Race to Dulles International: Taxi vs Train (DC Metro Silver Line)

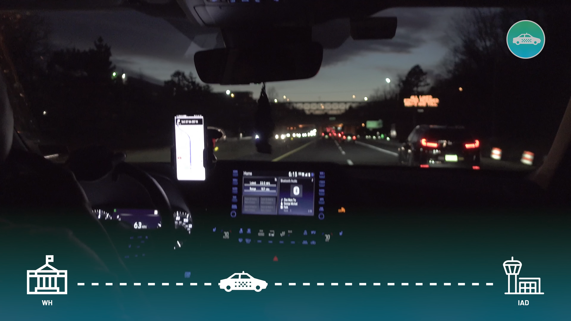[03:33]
Now we've made it onto the highway. So we're rocking and rolling. Traffic is eased up.